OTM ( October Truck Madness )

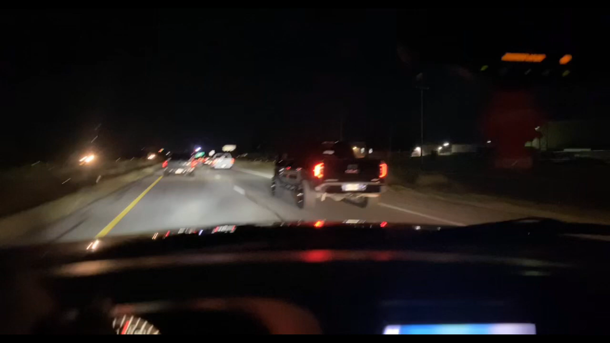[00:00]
Pues aquí andamos de camino para OTM. ¿Qué? Pero la pinche troca no pisa ni vergas, mira.
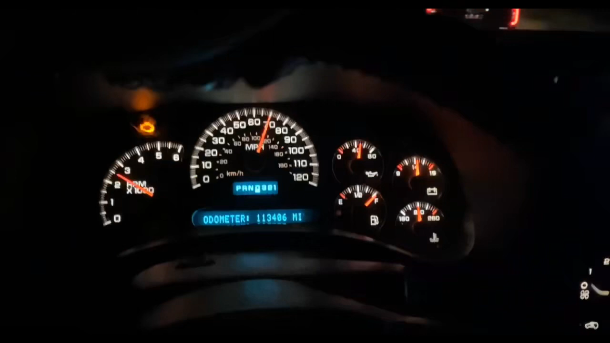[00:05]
No vale purita verga, pero aquí andamos, ¿qué? Pues aquí vamos, mira, con la pinche troca chota, pendejo.
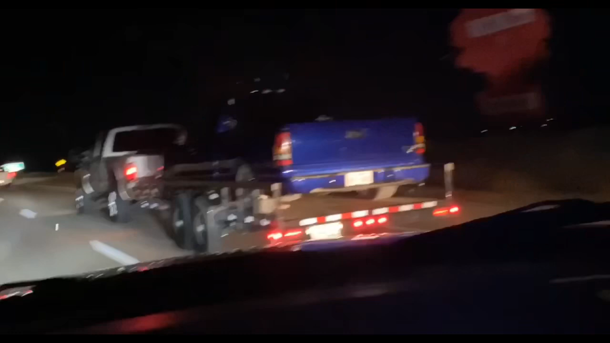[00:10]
Pero con la tacuacha aquí bien lista, las otras allá y acá atrás de mí.
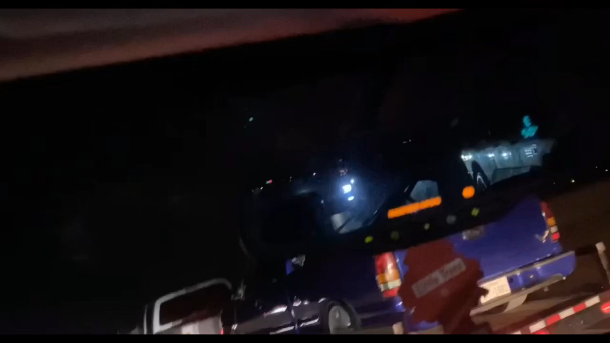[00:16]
Lo siento que no valgo verga para el pinche vlog, pero hey, le estoy dando el intento para que no me regañen.
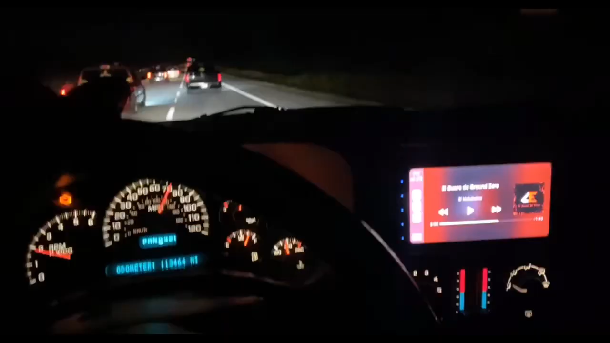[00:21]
Aquí andamos todavía para Houston, ya son que las 1:17 de la mañana, compas. Pues tú, güey, también está aburrido, pero. Ah, pues aquí andamos, ¿qué dices tú, güey? Muy bien, fine.